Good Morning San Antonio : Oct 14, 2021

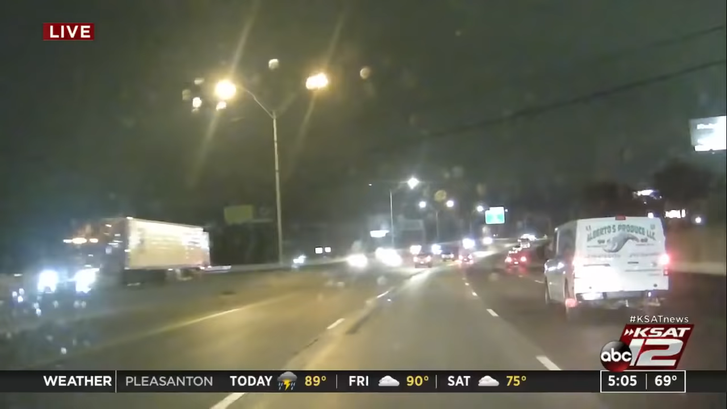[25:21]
Most of the puddling is off to the side of the interstates, and a lot of the accumulation of water is on the on-ramps and exits off of I-35 northbound. Same goes for the southbound traffic right now. Things are going pretty smoothly, but, of course, we are seeing most of the stalled vehicles off to the side of the interstate here, where you can see some of the police activity. This is just an example of what we've been running into along our trajectory to New Braunfels. Right there at the distance already, you can just kind of see the amount of water that's already built up right there.